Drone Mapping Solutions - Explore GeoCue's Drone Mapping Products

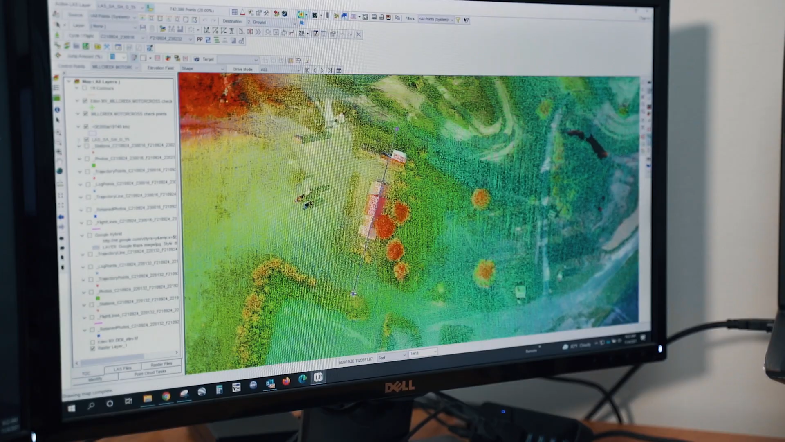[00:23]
GeoQ is a robust organization supplying software tools to many organizations collecting LiDAR from many different collection methods.
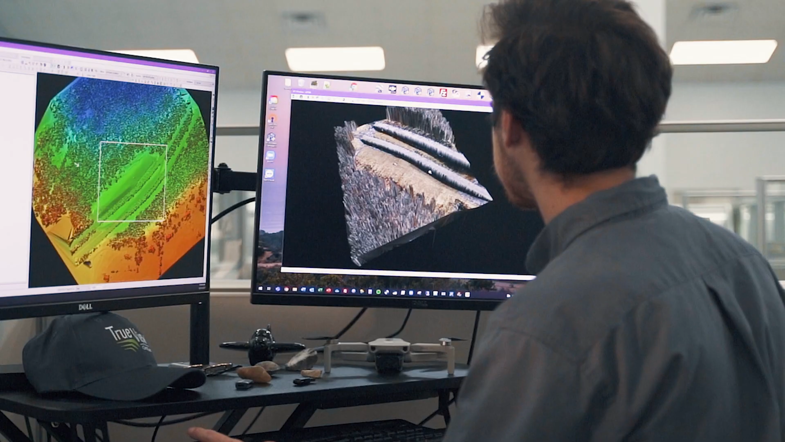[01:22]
All systems go through a robust calibration process, allowing users to colorize the point cloud using ray tracing techniques.
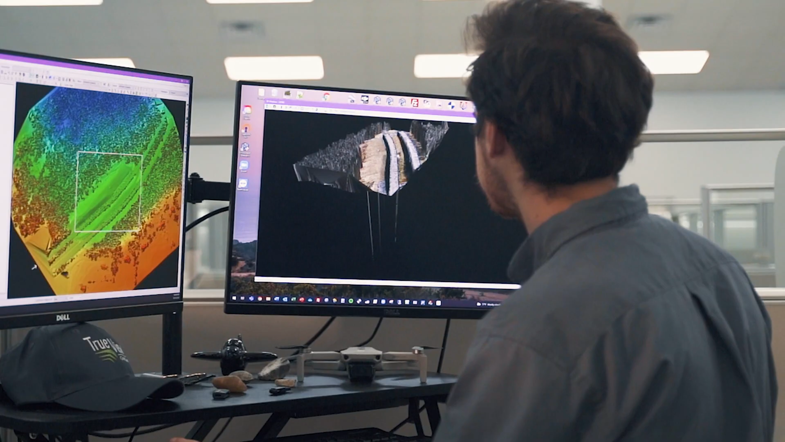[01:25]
Rather than the inferior and slower technique of colorizing from an ortho photo. Our second major focus was on the complex part, the software processing.
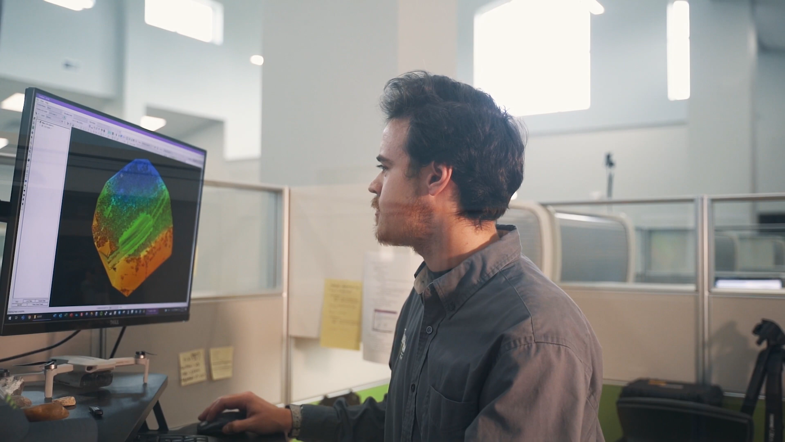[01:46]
Our TrueView EVO software is bundled with all of our TrueView 3D imaging systems.
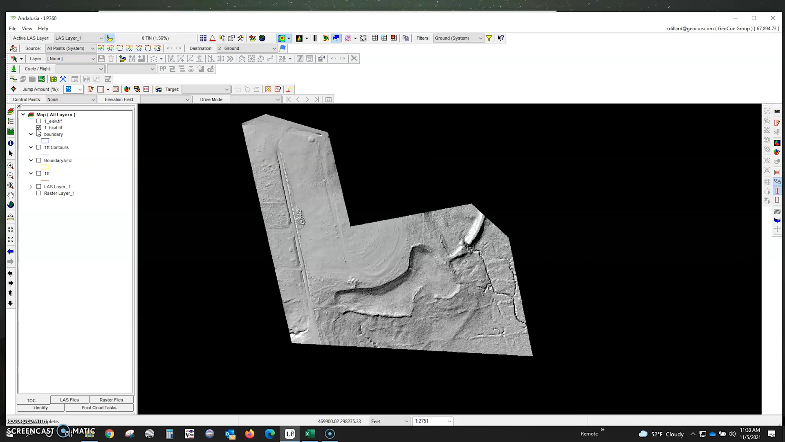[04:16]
export digital elevation models, apply algorithms to go from grid to ground or work in local coordinate systems,
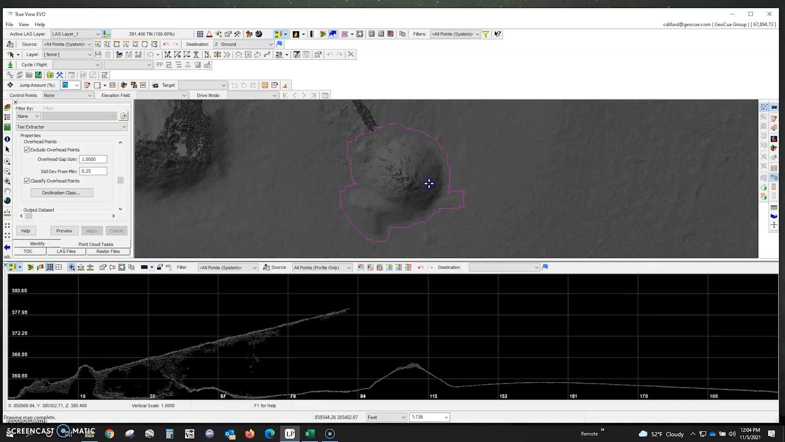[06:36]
tools for volumetric analysis, the ability to generate reports with ease, and automatically classify data.